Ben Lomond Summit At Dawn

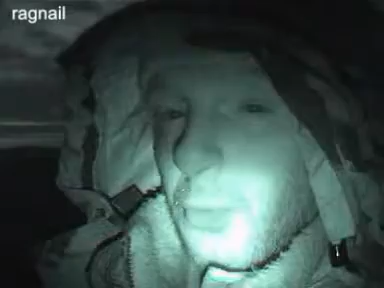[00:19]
But I'm not. I'm on the top of Ben Lomond.
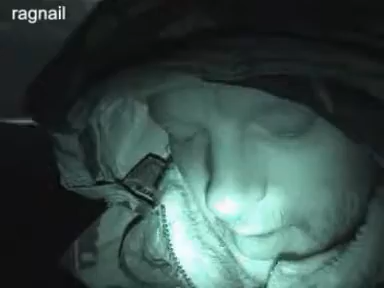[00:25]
And what time is it, donkey? Dunno. I need to take my gloves off to have a look, but I'm not doing that.
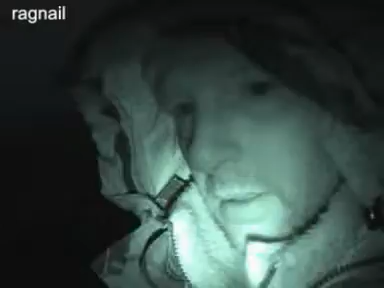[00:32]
Gee, you can see me. The lens looks as if it's pointing the wrong there way. There he is.
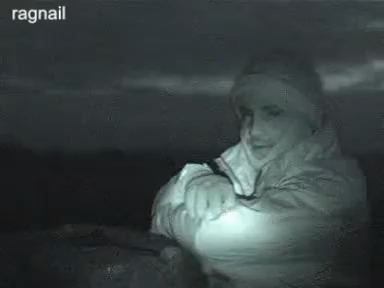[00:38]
That's it. Beer, Neil.
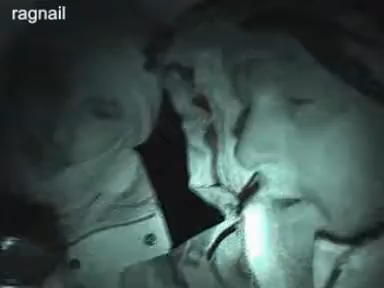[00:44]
Swans of a donkey. Celebratory beer.
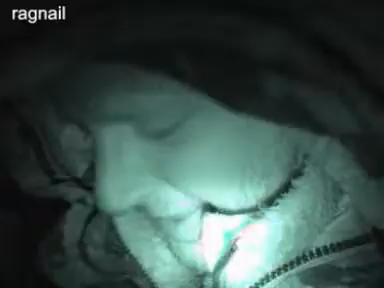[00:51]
Anyway, it's 25 past three. Well, oh, Jesus Christ. On the top Christ, of Ben Lomond. And I just about fell off. Of June.